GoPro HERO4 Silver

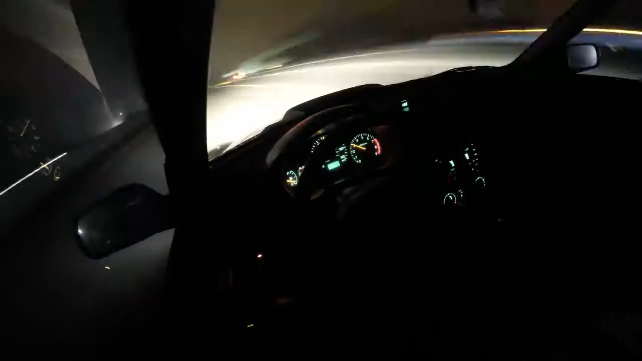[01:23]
New night photo and night lapse modes allow you to document ultra-low light scenes in a whole new way,
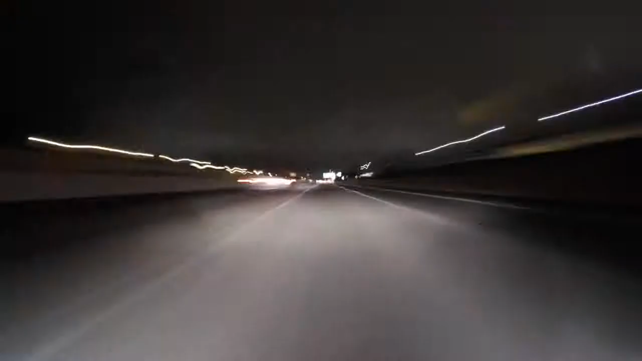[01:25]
with customizable exposure settings of up to 30 seconds for both single and time-lapse photos.